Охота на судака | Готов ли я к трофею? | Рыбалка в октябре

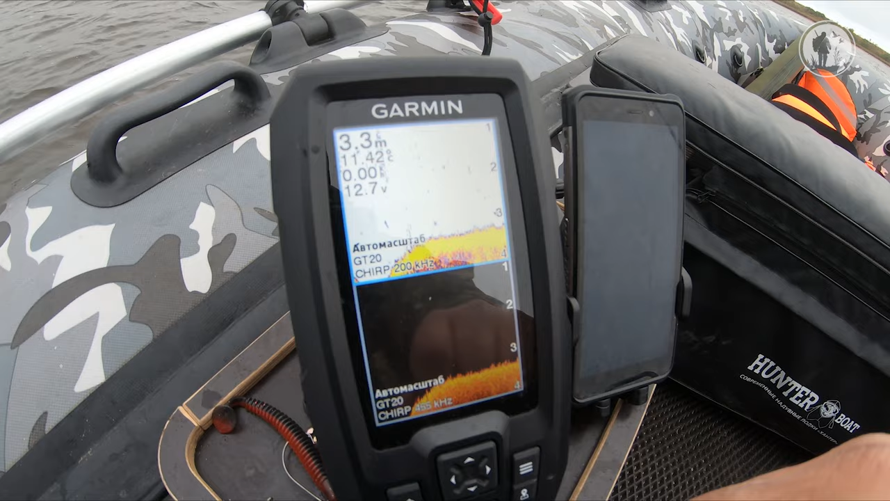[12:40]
Причем вода 11 градусов тепла. Это теплее, чем на улице. Вот. И здесь, ну, какая-то растительность. То есть коряжника нет. Просто бровка. Попробуем здесь поджиговать, половить.
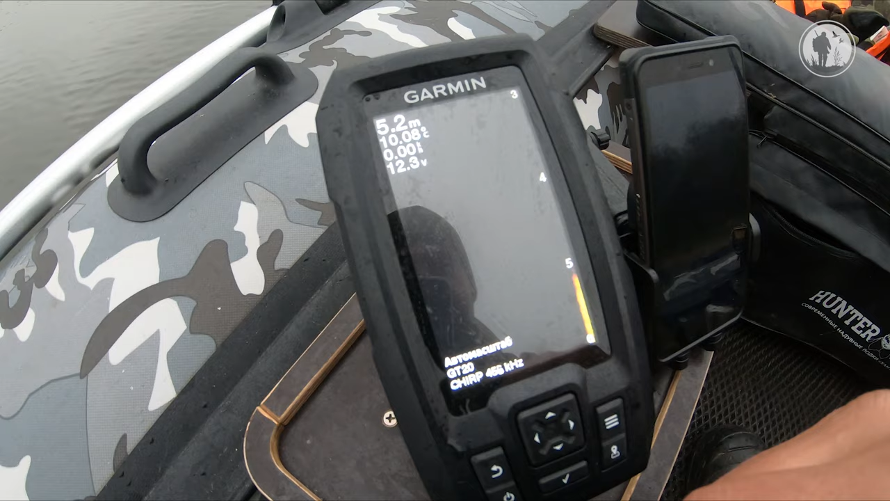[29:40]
On screen: depth 5.2 m
вот конкретно по этой модельке, для ПВХ-шек и, может быть, небольших каких-то алюминиевых лодок, это самое то. Он с нижним сканированием дна,
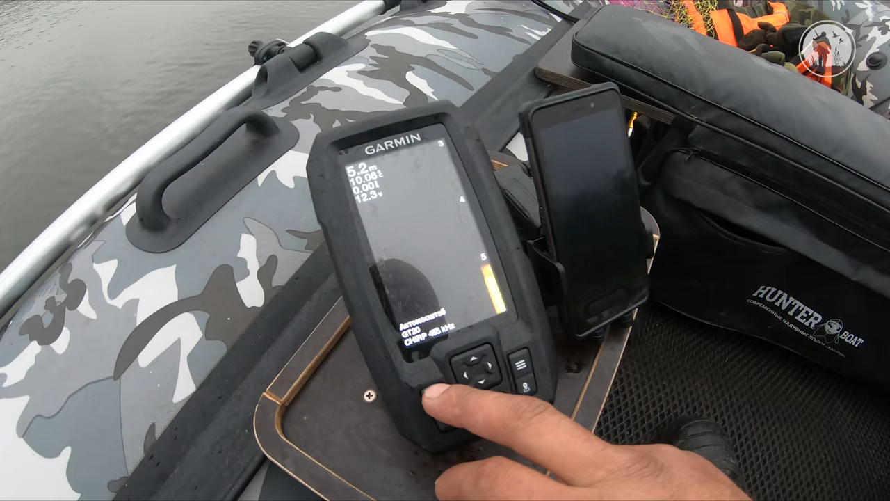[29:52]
то есть у него, ну еще раз вот вам скажу, у него и есть и такое обычное сканирование, и нижнее сканирование. Мы сейчас стоим, поэтому медленно очень он прорисовывать начинает.
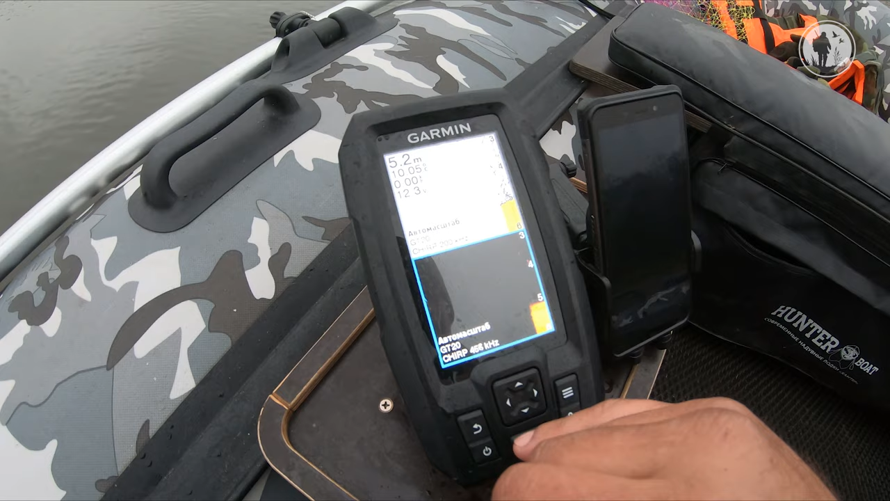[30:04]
On screen: depth 5.2 m
Ну вот нижнее сканирование у него еще как такое фотографическое,